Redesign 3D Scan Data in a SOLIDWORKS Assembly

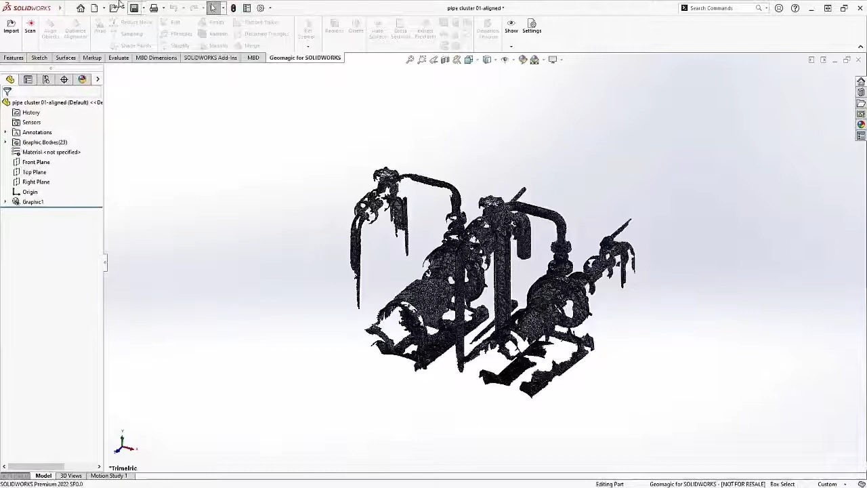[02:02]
So now I've got a separate part file that shows this mesh as it was after I reoriented it.